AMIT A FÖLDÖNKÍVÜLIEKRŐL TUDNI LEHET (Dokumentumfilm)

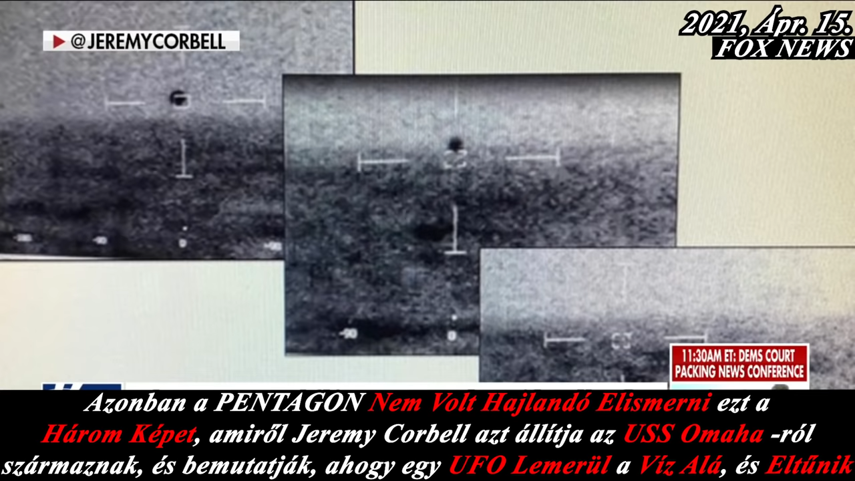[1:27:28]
showing a UFO diving into the ocean and disappearing.
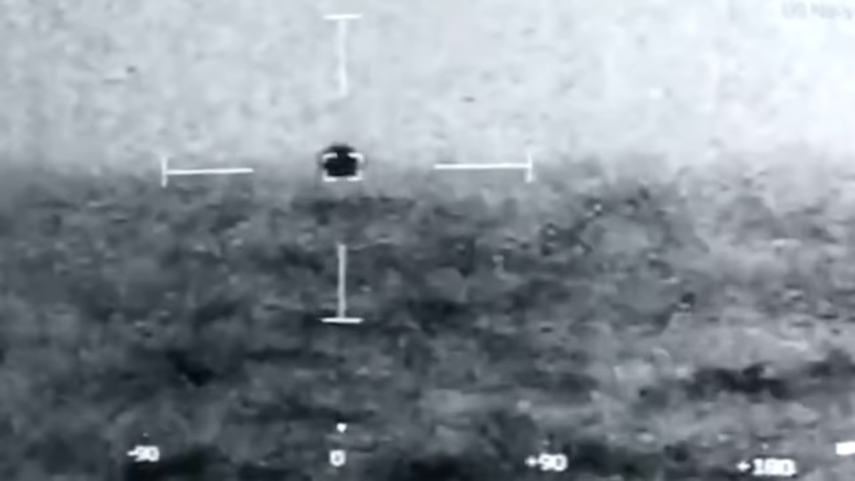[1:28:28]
What was splashed? Splashed. Mark bearing a range.
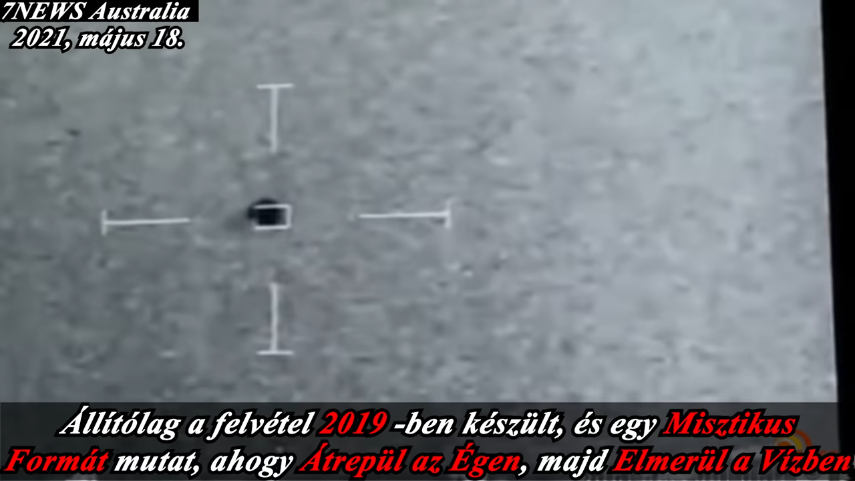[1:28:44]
Yeah, believed to be shot in 2019,
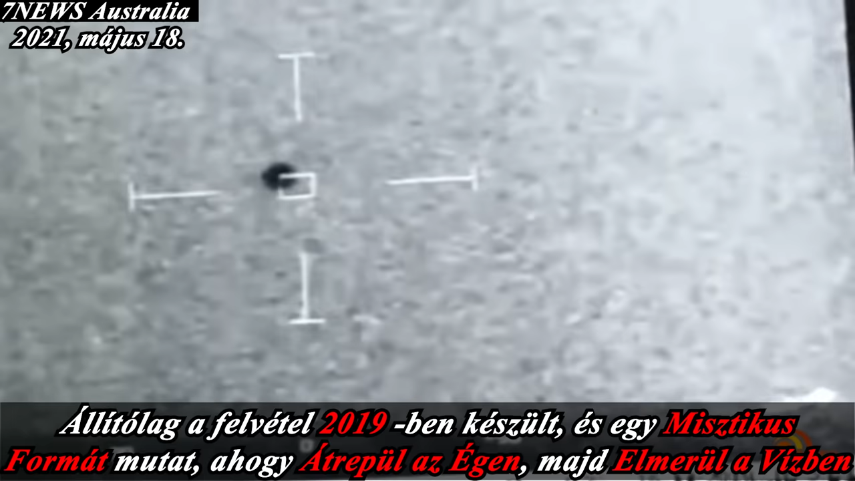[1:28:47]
the footage shows a mysterious shape moving across the sky before plunging into the water. No signs of a wreckage were found.
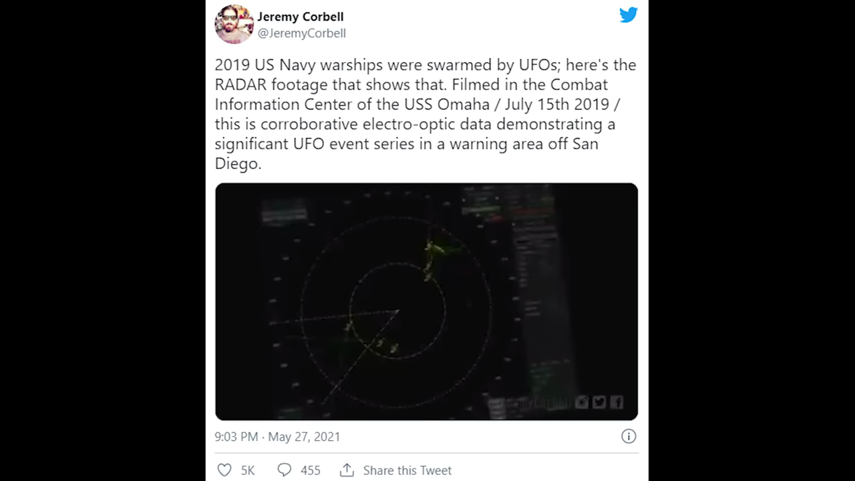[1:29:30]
Jeremy Korbel posztolt egy 46 másodperces klippet a Twitterre, amiről azt állította, hogy a USS Omaha-n készült 2019. július 15-én. A videó felvétel a radarképekről egy újabb bizonyítéka a lezajlott eseménysorozatnak.
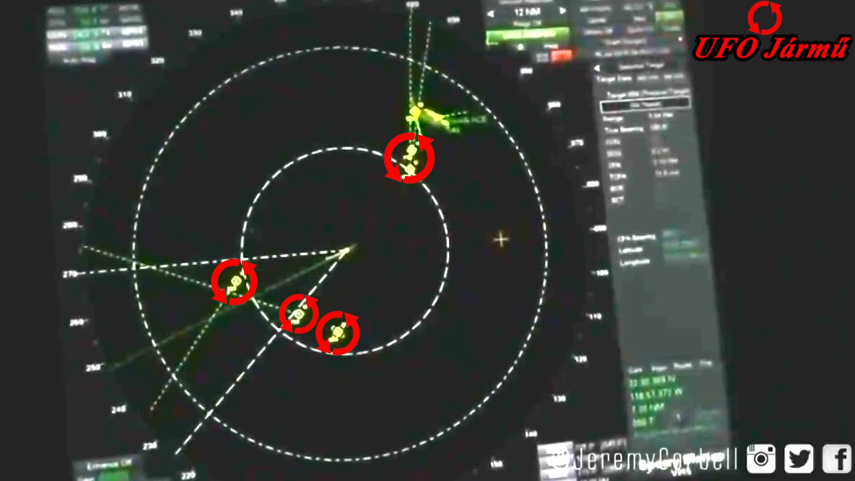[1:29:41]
Összesen 14 azonosítatlan objektum repkedett a hadi hajó körül. OD, if you can write a general lat long where we're at, yes, sir. And then the number of contacts you got, get the course and speed meters off.
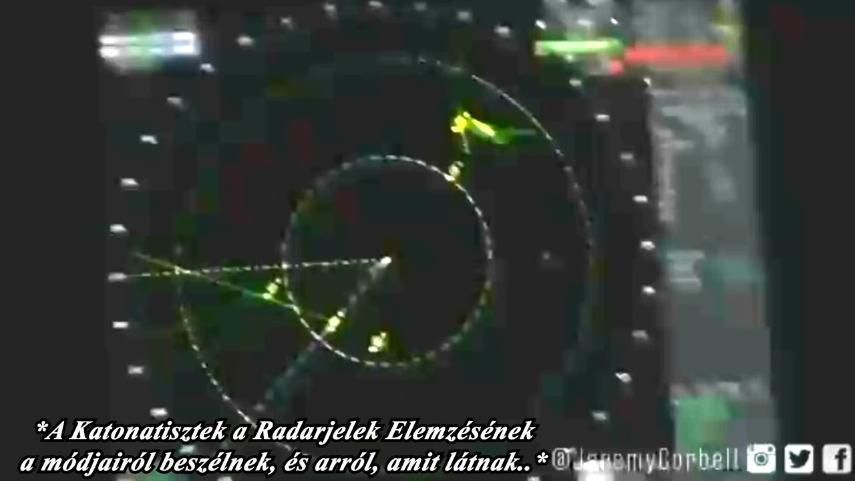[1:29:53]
Yep. You know what I mean? And roll to position to us, make bearings, might be helpful too. Eyes up. Eyes down. Okay.
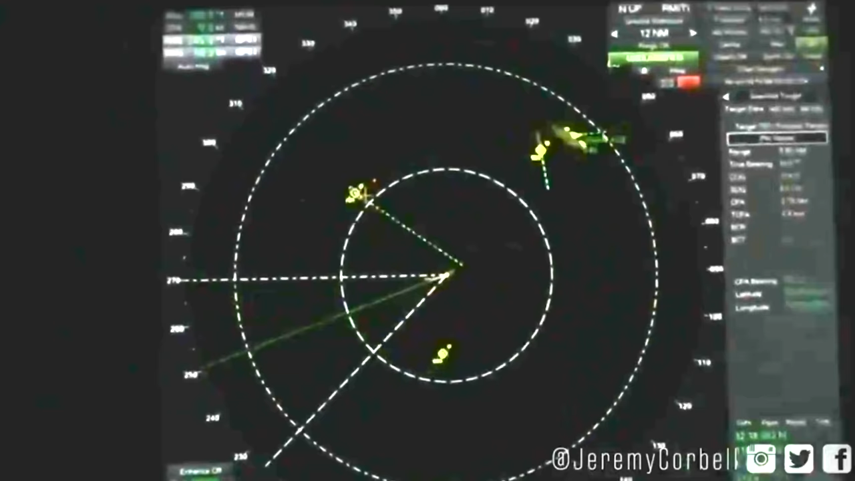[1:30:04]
Egy ponton a haderő személyzetének egy tagja azt mondja, szent ég, gyorsan mozognak. Majd utalásokat tesz arra, hogy a járművek manőverei nem átlagos jelenségek.
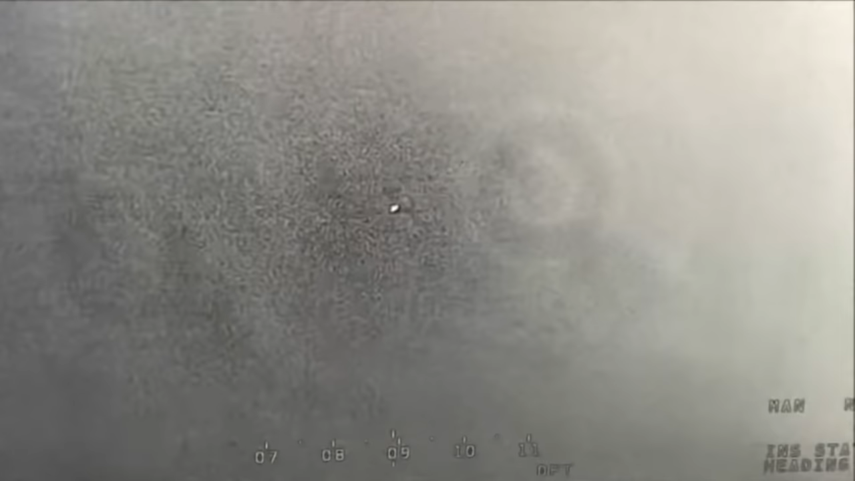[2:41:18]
Bizonyosan tudjuk azt is, hogy az UFO-k időnként rejtőzködnek és csak infrared kamerával láthatóak,
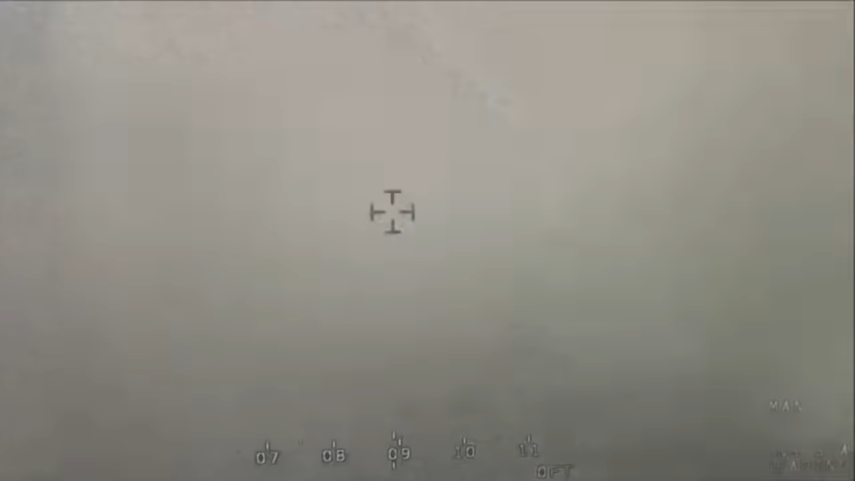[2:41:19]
viszont van, amikor direkt felhívják magukra a figyelmet.